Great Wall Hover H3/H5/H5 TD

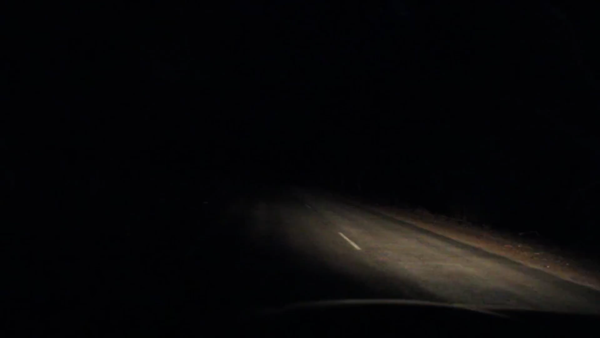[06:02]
Если H3 сейчас включает дальний, смотрите, он загорается вместе с ближним. Свет реально прекрасный. Теперь H3 все гасит. Теперь мы включаем ближний. Вот мы его включили. Но если мы включаем дальний, происходит вот такая беда. Видите, как точкой светит? Вот сейчас, если H3 снова включит, все. Вот ближний с дальним. Видите, какой ровный залитый столб. Вот ближний и дальний. Все прекрасно, потому что 4 лампочки. Вот, у H5 ближний.